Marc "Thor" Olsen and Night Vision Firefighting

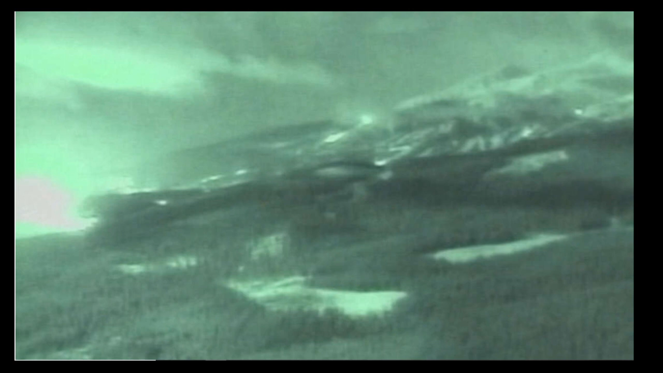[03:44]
this is what it looks like at night flying with those night vision goggles he was speaking of um here's another picture they're using helicopters as well